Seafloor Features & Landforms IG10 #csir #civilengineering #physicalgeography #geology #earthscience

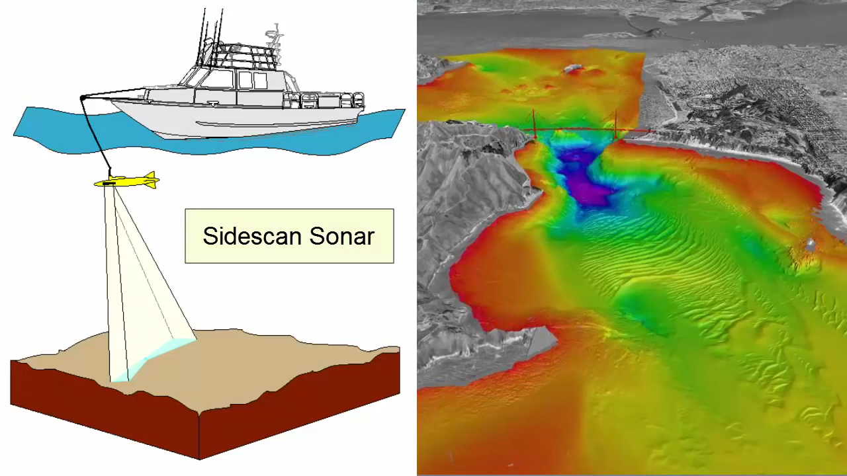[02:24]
the effort provides us with detailed maps like this one that clearly shows the bathymetry under the Golden Gate Bridge, with the deepest areas in blue and the shallowest in yellow.
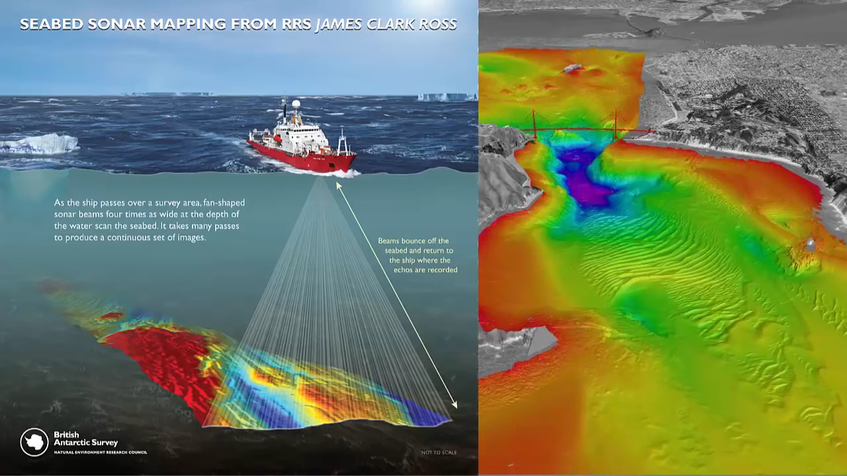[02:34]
Most of the seafloor images that you will see in this class were developed using some kind of sonar technique. Pause now.